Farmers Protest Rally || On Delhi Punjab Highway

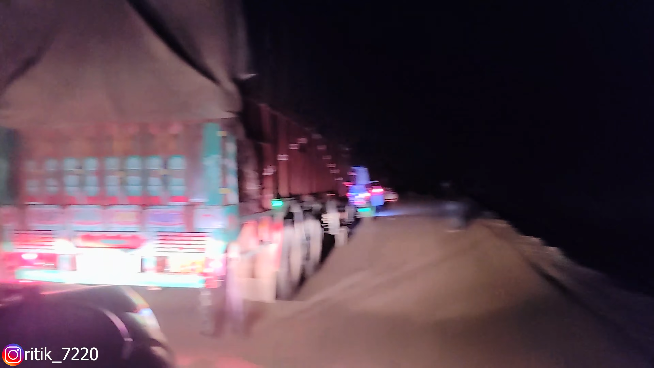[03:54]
अभी चल रहा है आगे कंस्ट्रक्शन का काम फाड़ बाड़ काट रहे हैं और अभी अखड़े हैं